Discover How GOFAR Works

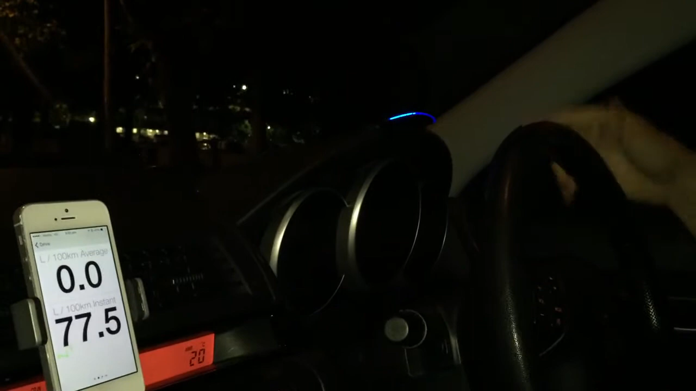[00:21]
So you can see the display is glowing a nice pleasant blue here and
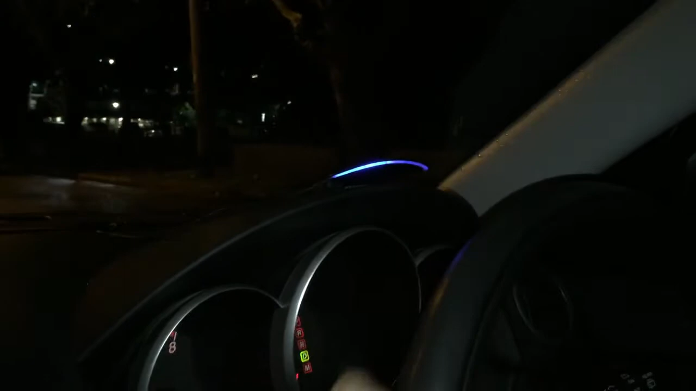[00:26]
that's telling me that we're right in the sweet spot which is where we want to be.
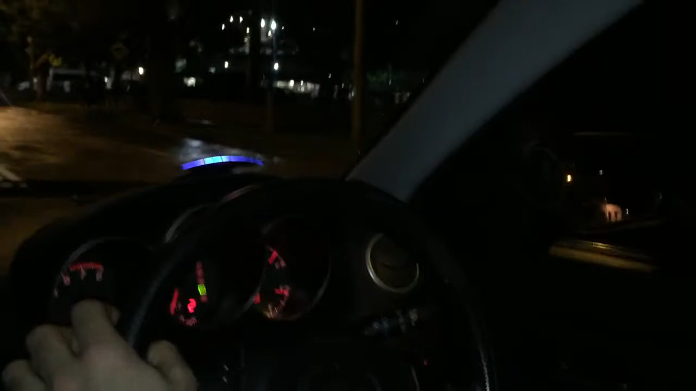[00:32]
Now if I do something quite purposefully to make the display red, braking rapidly, we see that we get a red and it's telling me that we're wasting energy there.
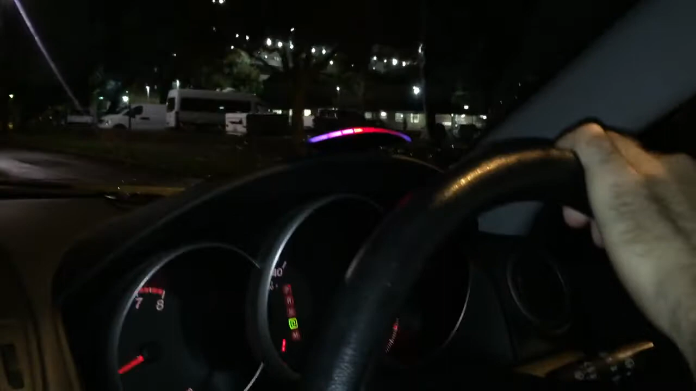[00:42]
If I accelerate rapidly we get red and we can have a look at some of the real-time display here.